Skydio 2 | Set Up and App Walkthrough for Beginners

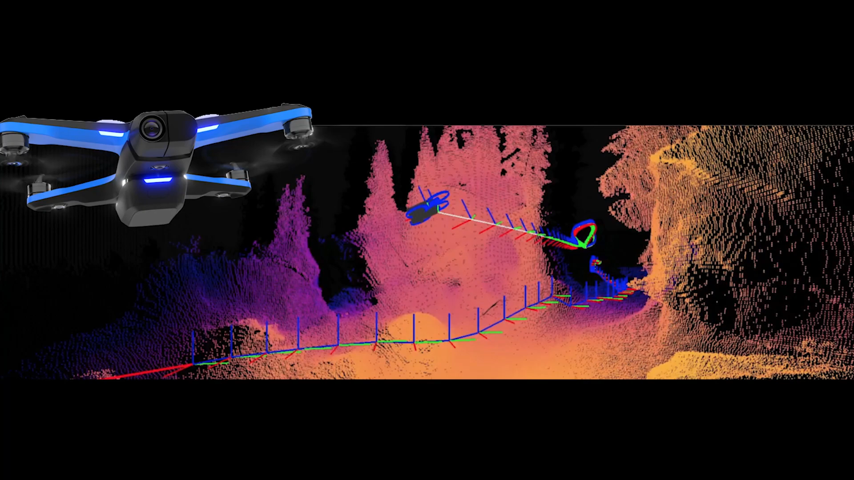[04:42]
These cameras are the eyes of some incredibly intelligent tech and you should try to avoid scratching or damaging the lenses to make sure that the autonomy system doesn't get confused or falter.